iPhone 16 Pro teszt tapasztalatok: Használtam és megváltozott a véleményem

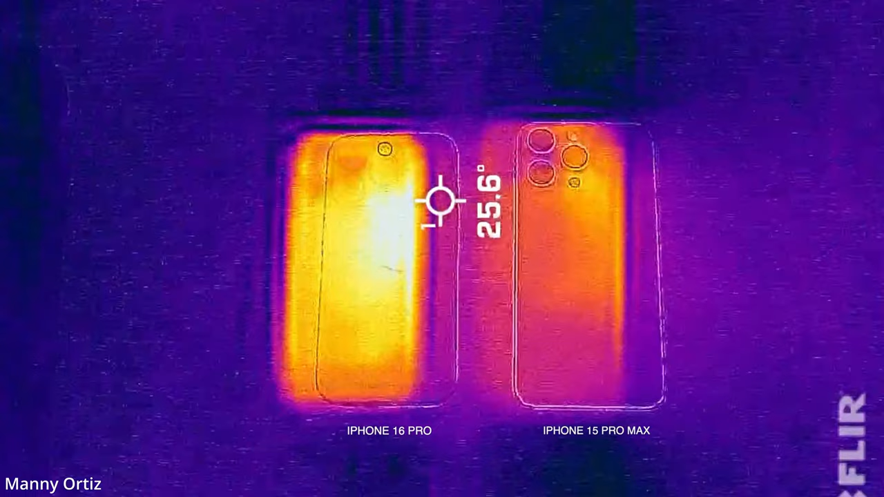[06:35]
Néhány hét után azt vettem észre, hogy az iPhone 16 Pro hajlamos felmelegedni egy picit jobban, mint a 14 Pro és a 15 Pro, különösen intenzív használat során, mint például videószerkesztés vagy játék.